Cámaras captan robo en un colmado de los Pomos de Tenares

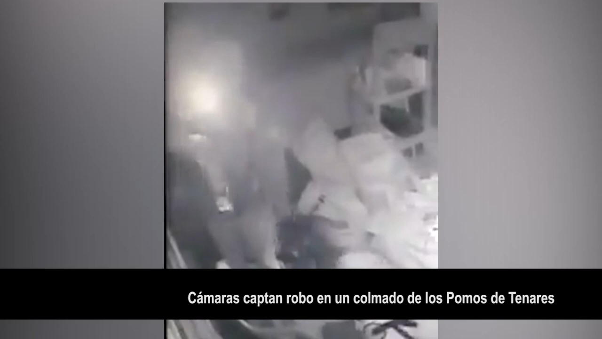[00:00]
Cámaras de seguridad captaron a dos individuos que se entraron a un colmado y robaron un promedio de 30 mil pesos en bebidas alcohólicas,
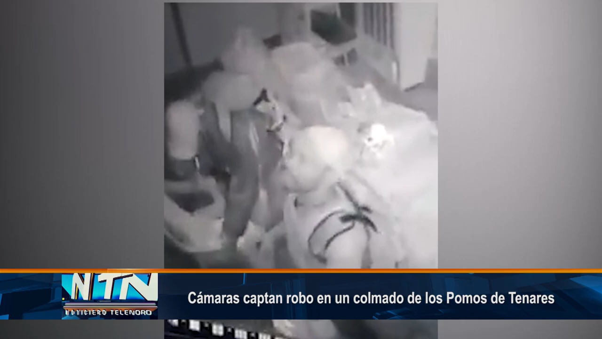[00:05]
un equipo de música,